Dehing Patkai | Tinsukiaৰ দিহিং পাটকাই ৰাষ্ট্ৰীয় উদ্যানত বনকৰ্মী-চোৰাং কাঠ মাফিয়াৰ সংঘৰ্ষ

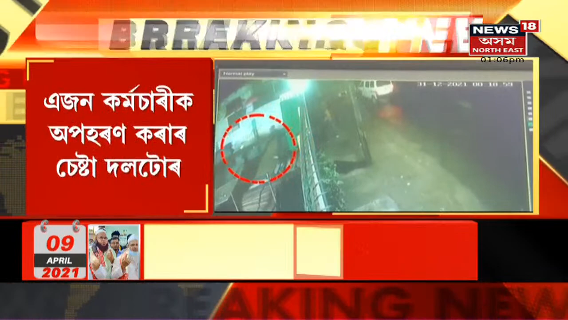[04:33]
অপহৰণ কৰাৰ অপচেষ্টা চলাইছিল দলটোৱে নিশা 10-12 জনীয়া এটা ডকাইতৰ দলে প্ৰৱেশ কৰিছিল ব্যৱসায়িক প্ৰতিষ্ঠানখনত এখন বগা ৰঙৰ ভানেৰে আহিছিল ডকাইতৰ দলটো আৰক্ষীৰ তৎপৰতাত ৰক্ষা পৰিল ব্যৱসায়িক প্ৰতিষ্ঠানটো